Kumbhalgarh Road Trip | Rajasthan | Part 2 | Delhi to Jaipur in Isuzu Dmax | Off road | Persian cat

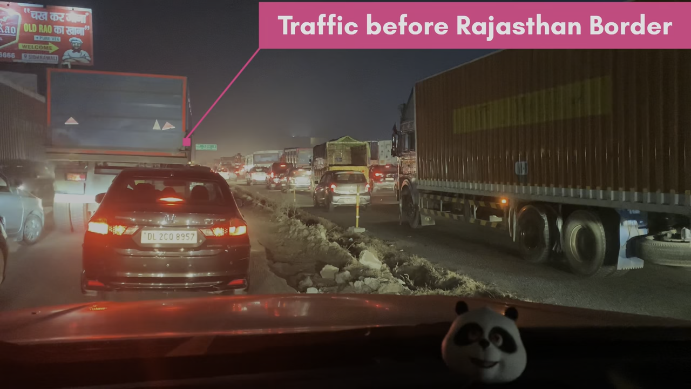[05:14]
तीन गंटे ड्राइव करने के बाद अब हम पहुंच गए हैं भिवाडी से थोड़ा सा आगे बहुत ज़्यादा ट्राफिक था